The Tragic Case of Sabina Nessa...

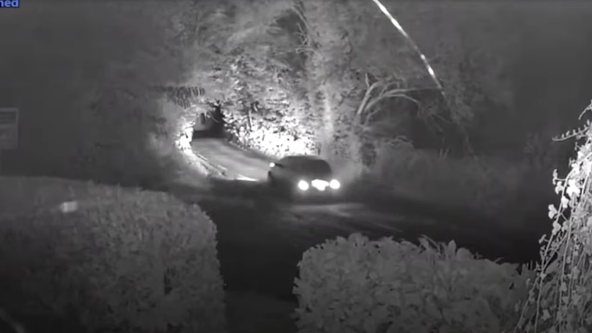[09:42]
And not long after this on another camera, a silver car is spotted driving away from the area he was walking towards. It was therefore suspected that this car belonged to the man.